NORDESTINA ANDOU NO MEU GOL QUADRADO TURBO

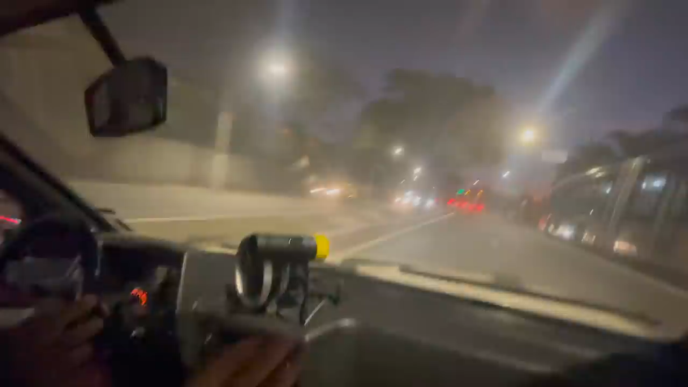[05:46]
É, porque tá cheio de carro, gente, ó Na frente Pegar uma avenida sem carro nenhum É